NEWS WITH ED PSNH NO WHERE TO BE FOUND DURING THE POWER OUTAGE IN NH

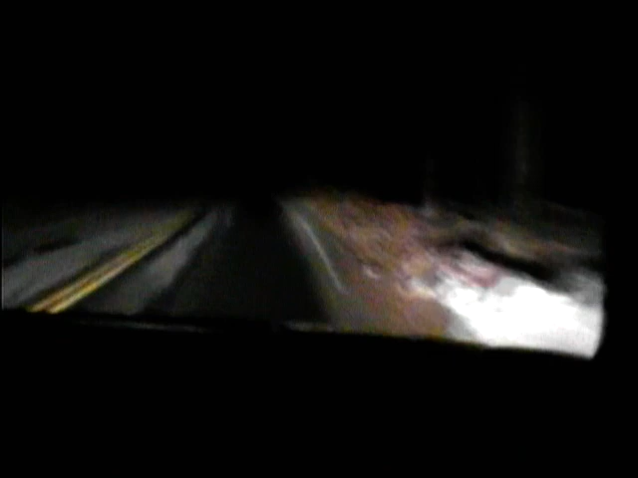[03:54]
Right? But a lot of people can't afford generators. So the 33,000 people with no power. Right? But now you can't tell me all the 33,000 people are generators. They're freezing their asses off. Right? And Governor Lynch ain't freezing his ass off. And neither are the public workers of New Hampshire. Because they suck. Because they're not even out working. They're home. Bunch of joke suckers. Look at this. See your service trucks? No you haven't seen nothing. And where we live in a grove. I live on a lake. Right?
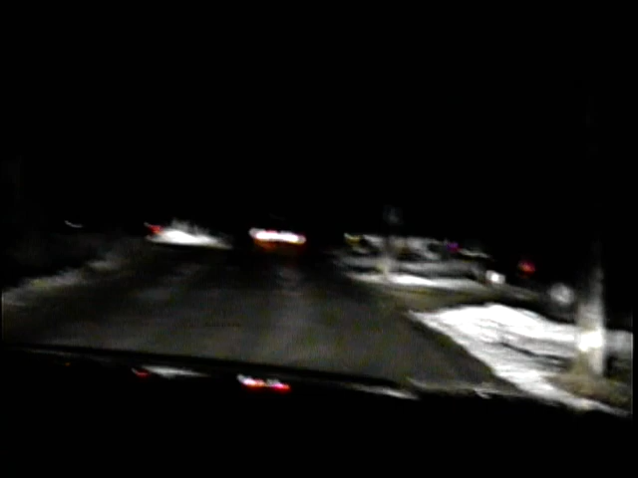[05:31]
There are two generators here. People walking with a lantern over here. We've got no power here. We've come soon to Don Wyatt. It's been done there for three days. We've called up four or five times. We don't care. We've got no power here. Go suck your donuts in your coffee. You fat pieces of rag. Sack of rag. Okay.